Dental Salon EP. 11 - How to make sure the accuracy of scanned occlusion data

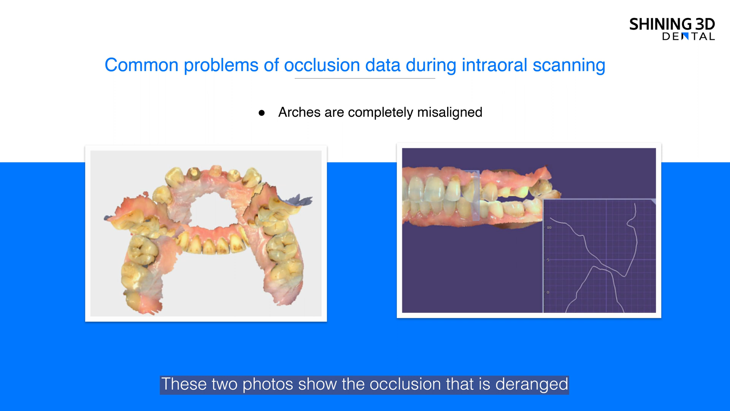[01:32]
These two photos show the occlusion that is due range, the left one, or elevated the right one. So what problems will the confused occlusion lead to our treatment?